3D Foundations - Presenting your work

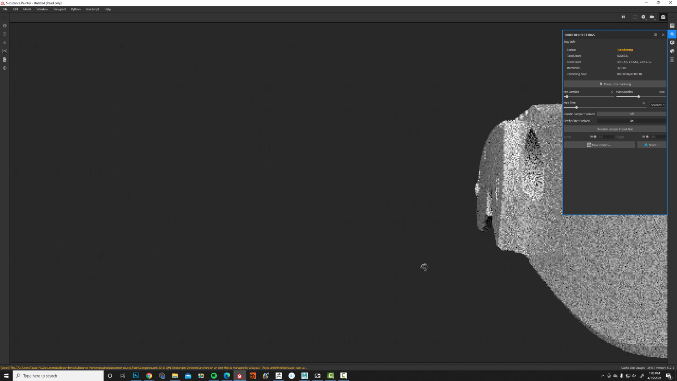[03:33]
We'll just rotate the knife around or whatever it is that you've got.
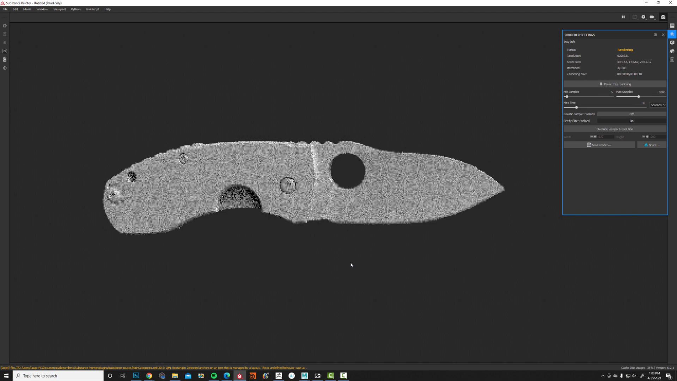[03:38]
In this case, I've only got two sides that are interesting. You may have more than two sides, in which case you would definitely want to make sure that you've got an appropriate number of shots of your geometry.